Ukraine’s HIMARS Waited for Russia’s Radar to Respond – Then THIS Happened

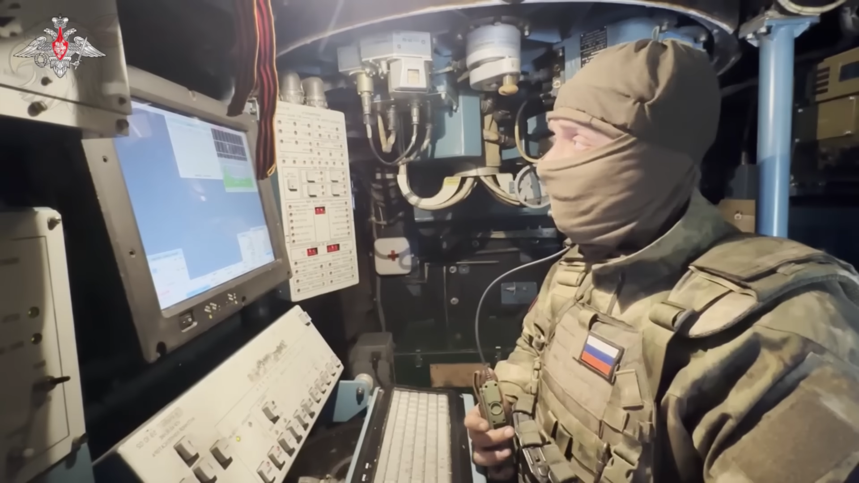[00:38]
scanning the sky with computational speed to detect up to 70 firing positions per minute.